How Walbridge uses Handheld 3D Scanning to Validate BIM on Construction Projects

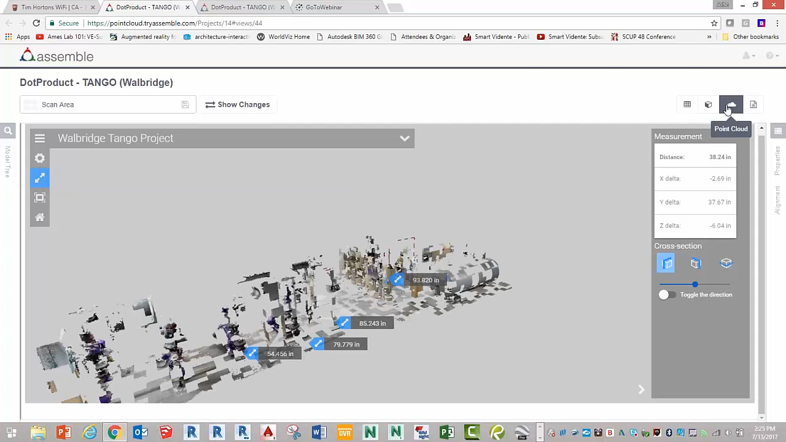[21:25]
So where you see these red boxes here, that is where an object clashes with another object immediately.
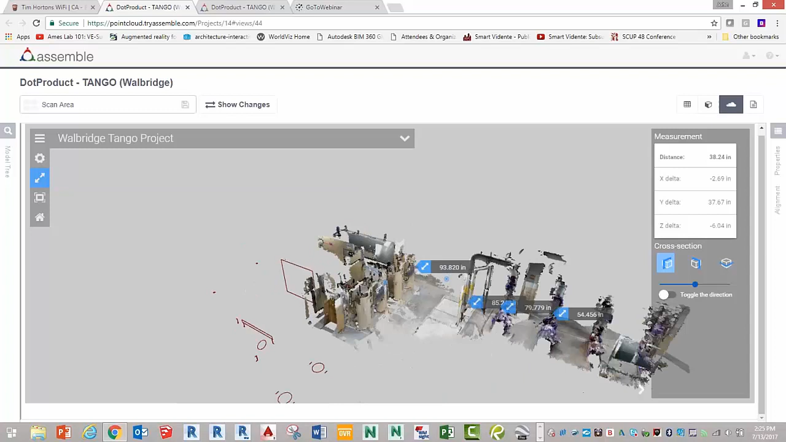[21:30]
So I'm seeing my clash detection kind of on steroids like we do typically with Navisworks,
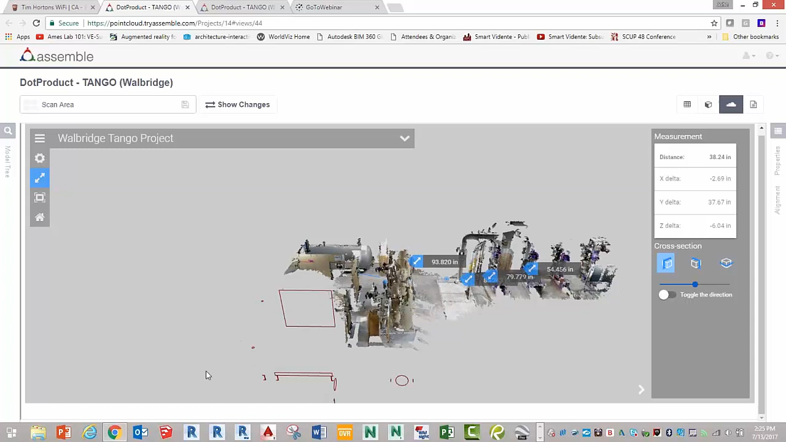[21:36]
right through this interface, which is really, really kind of neat.
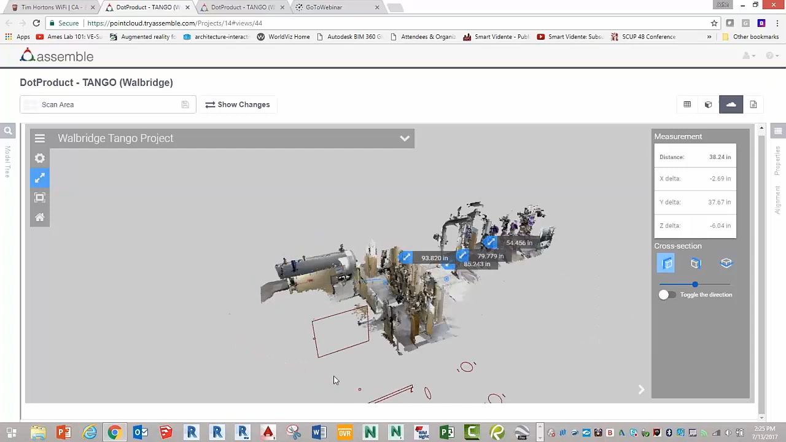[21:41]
Now if you're just looking at point cloud data,
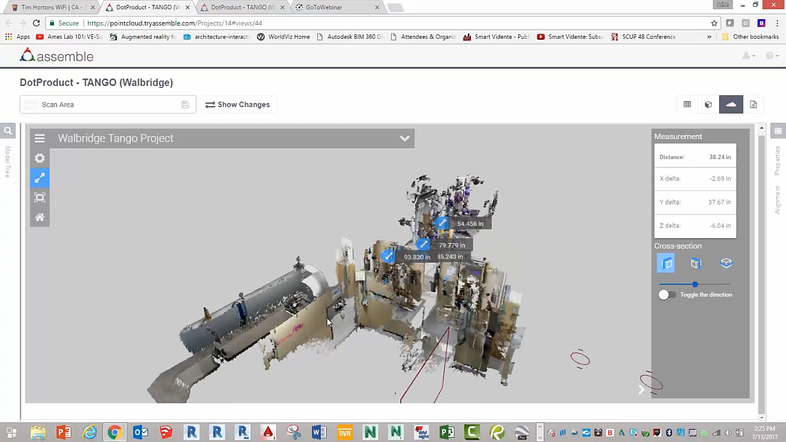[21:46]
it could be kind of intense, especially from the Tango, because like I say, it isn't super crisp, but it's also not that bad.
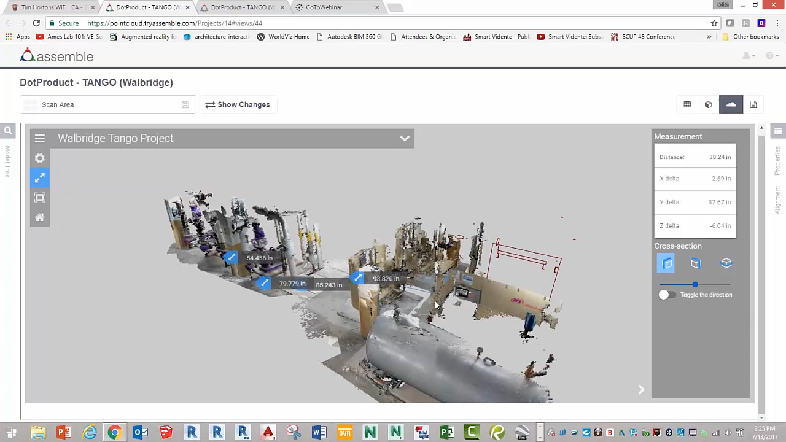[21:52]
And we've been processing it with Tom Greaves' dot product. We found it really useful to do like references to columns.
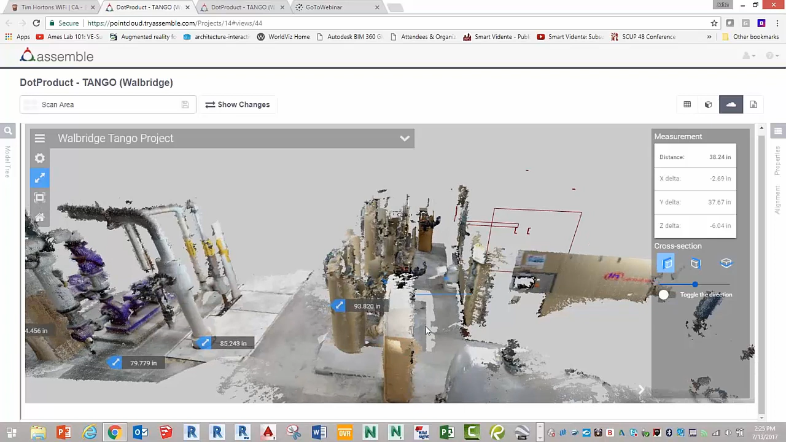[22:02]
So you can see I'm always encouraging the guys to scan a column so they can capture that. It helps us to align.
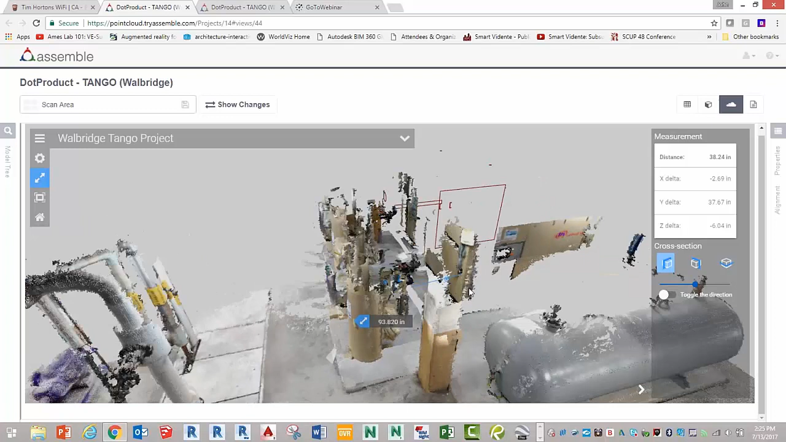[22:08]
But also what we like about it is mixing with the model data so that it just makes it
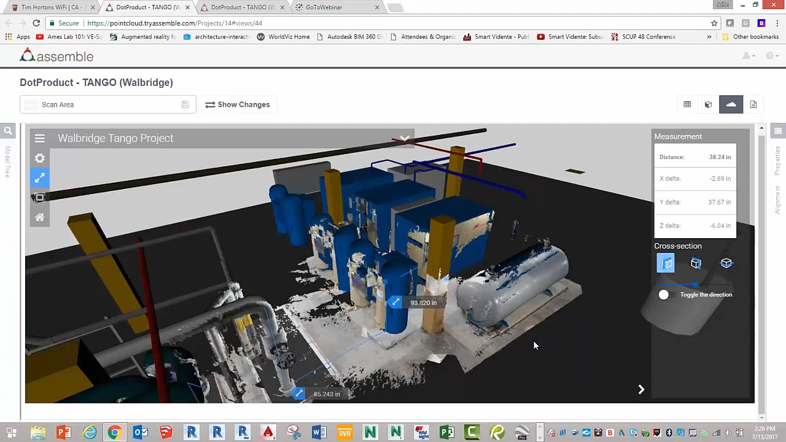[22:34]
you can imagine the repercussions of this to both show a designer, hey, this is what's really going on on the field, or to installation guys, this is how much room you really need to make sure it fits, or in the example of an owner making sure you really had clearance between the back of the columns and the panels. And I mean, that's where the value of this is. It's making the invisible more visible and readily usable by the team in a shared environment for collaboration.
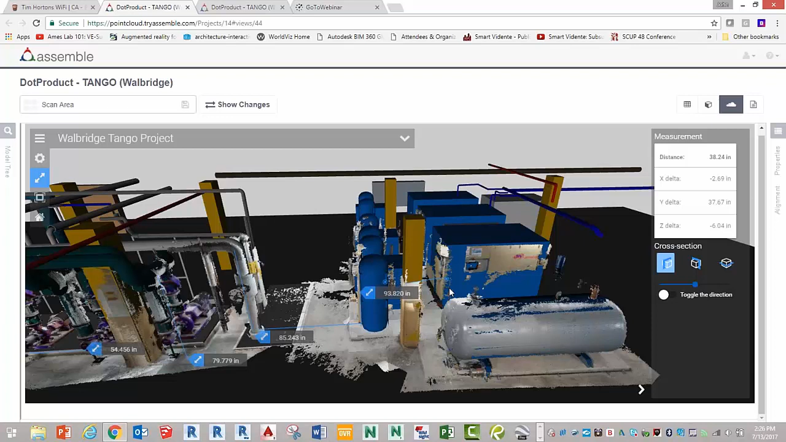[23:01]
You can also switch, just showing you some of these other tools, you can actually toggle and slice it from top down. So let's say you want to just look at it more simply with the guys in the field.
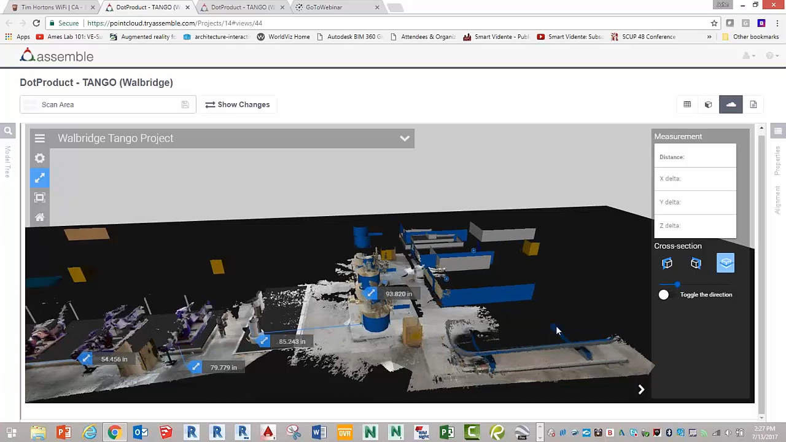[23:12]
They sometimes look too complicated to look at everything in 3D.
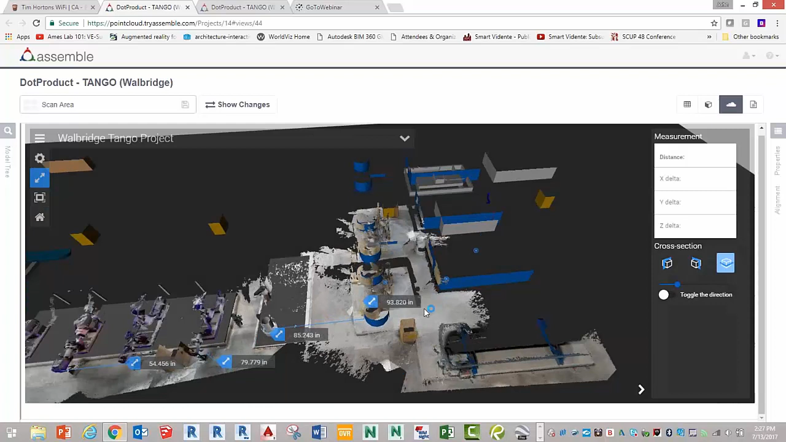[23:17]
If you use the overhead section tool, you can actually start dialing in, and you can see this tank in the field was actually set a little bit off of where the real tank was in the model. So you can use this as quality checking, and maybe in reality it doesn't matter if the tank was set that far off on the model,
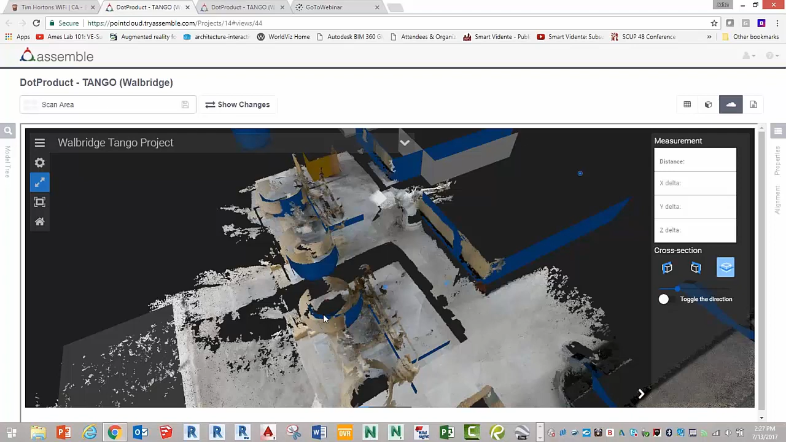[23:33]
but maybe it was going to interfere with some other trades that were depending on the tank being in the right spot. So you can see that this can be used for quality checking. Quality checking for us is a big deal at Walbridge,